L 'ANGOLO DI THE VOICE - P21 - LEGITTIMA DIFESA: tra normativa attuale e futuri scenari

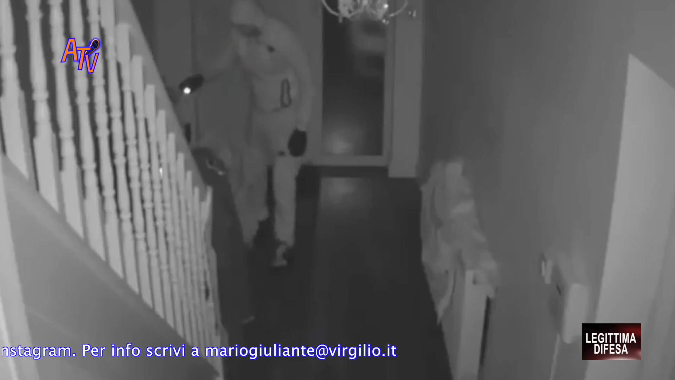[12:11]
vedo un ladro rovistare in un cassetto e subito dopo vedo questo ladro provare ad andare via,
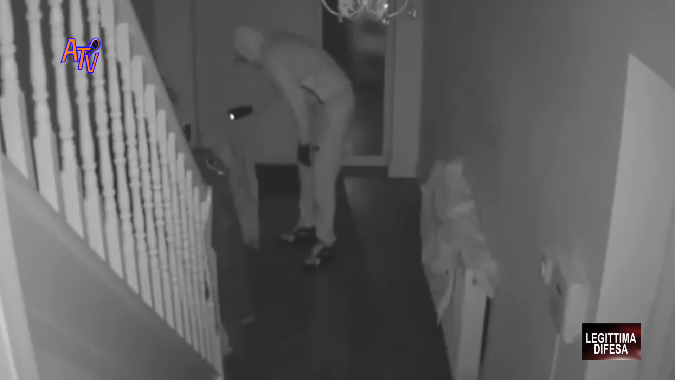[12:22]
anche se non si è ancora posto fuori dalla nostra area di disponibilità, ce l'ho ancora vicino, ma se ha provato a rubare degli indumenti e sta cercando di andare via,